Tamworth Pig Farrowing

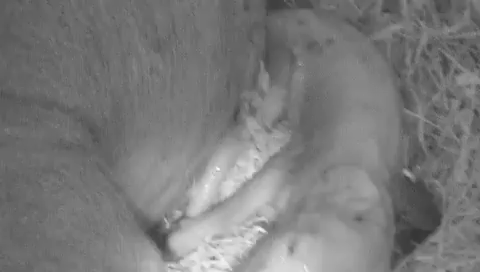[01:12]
your firstborn baby. Hello, baby pig. Hello, baby pig. Welcome. Welcome to Three Bells Ranch.
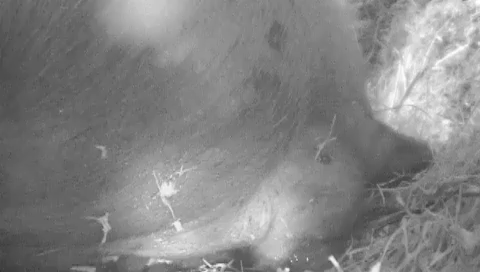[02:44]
Kind of tough being firstborn, isn't it? Yeah, there's nobody around to tell you how to do things. I know it.
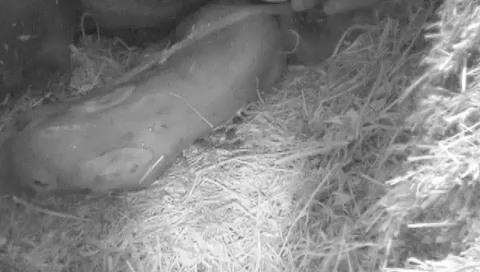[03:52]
Yeah, good girl, Izzy. Izzy does her good. Ouch.
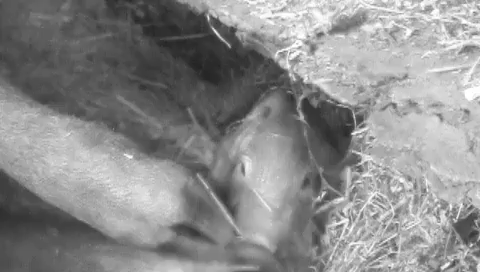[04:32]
Those are busy, busy, busy little pigs.
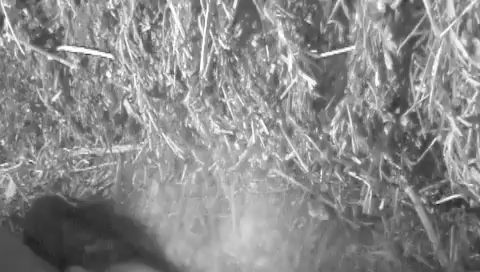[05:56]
Oh, you got another one out already. Hi, number three, Three Bell Ranch pig. Hey. Hey, little guy. Hey, little guy. You guys are getting littler and littler.